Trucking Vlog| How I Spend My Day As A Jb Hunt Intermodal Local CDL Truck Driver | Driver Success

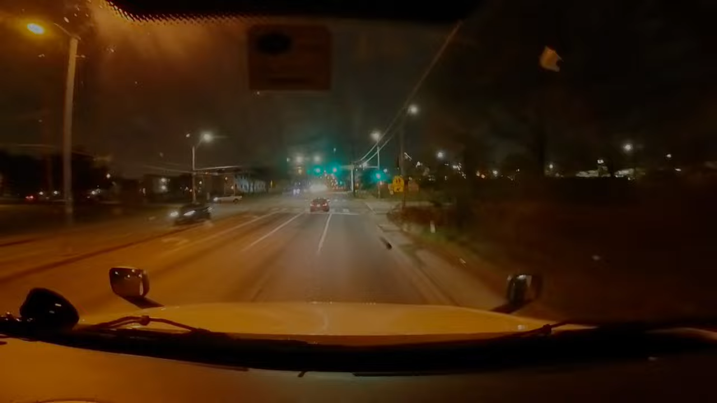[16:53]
I don't like coming this side Because These The lanes Are too small Lucky for me It's Sunday night So you don't have a lot of Cars But when you come this side During rush hour It's like Jesus Christ And all the routes I know that Lead to this place Are the same
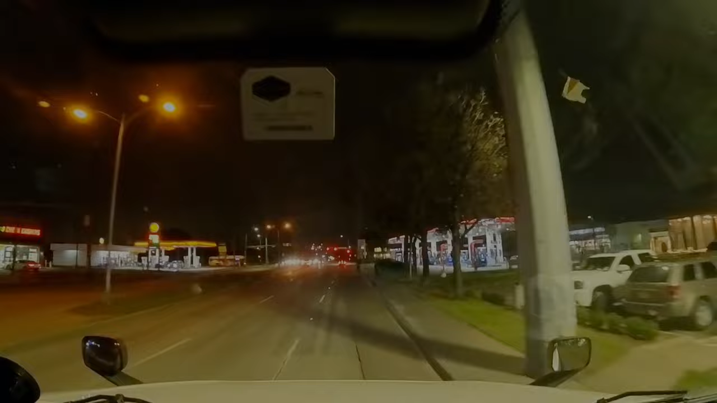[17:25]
It's the same problem Tiny lanes
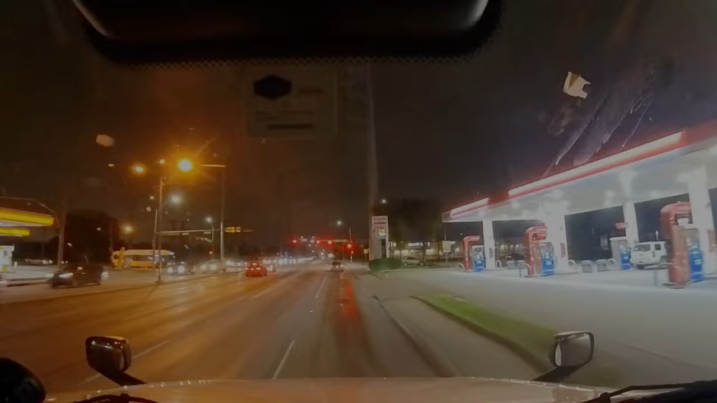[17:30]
Time right now Time right now Is 8 17 Made it to my delivery Here
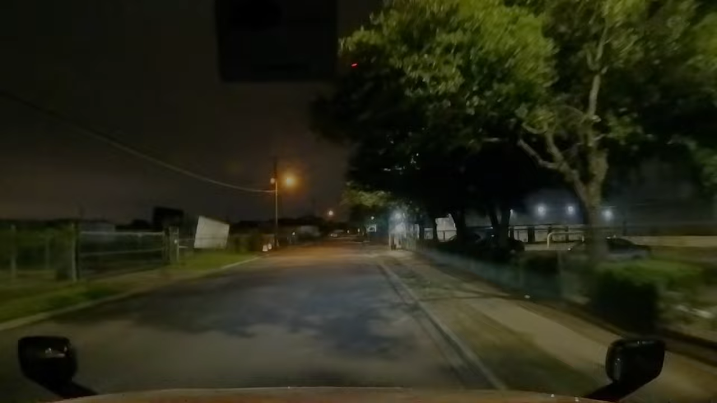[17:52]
I think they don't want us Getting in there So I'm gonna park here And then they'll let me know What they want me to do They've told me to go check in On the other side So these guys have like Two places That gate right there Where I stopped And then there is another place Just around the corner So sometimes you don't know Which place to go to I usually come to this one
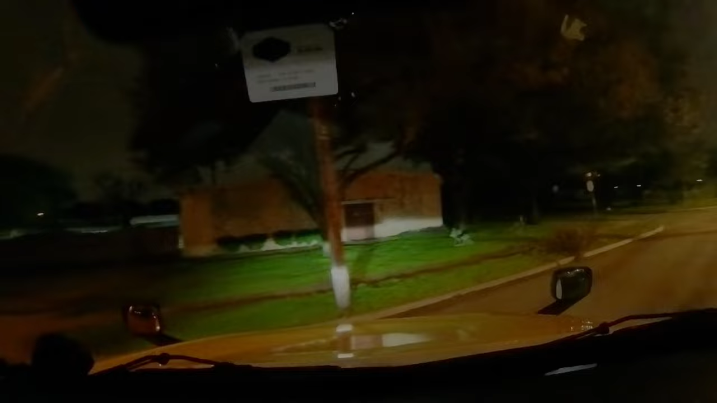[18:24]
And it's like When I come here They usually tell me to go Check in on the other side
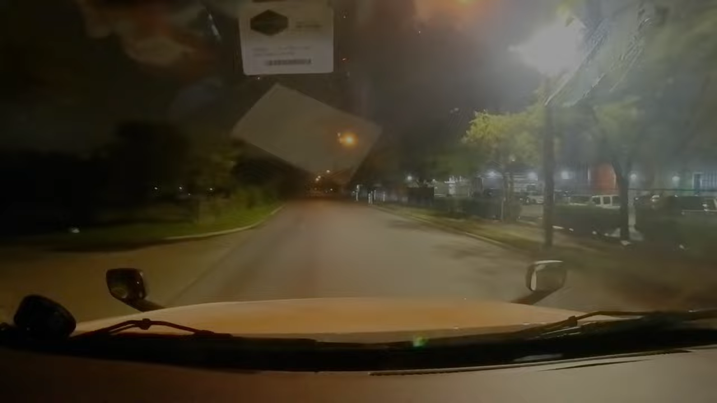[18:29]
The address of the paperwork Says this place And then they want me to go I guess there are two like gates So right here So I'm gonna check in And chances are These guys are gonna tell me To take it back On the other side